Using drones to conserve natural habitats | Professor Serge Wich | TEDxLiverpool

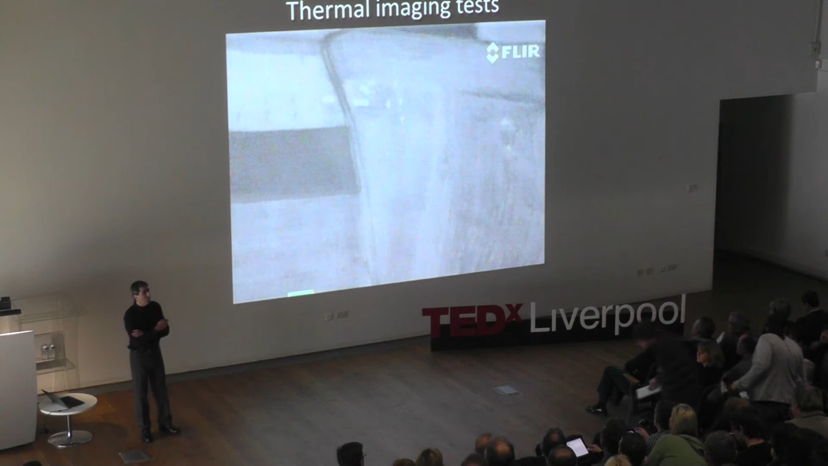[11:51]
This is just a really first start, so it's not very good. The resolution is quite low.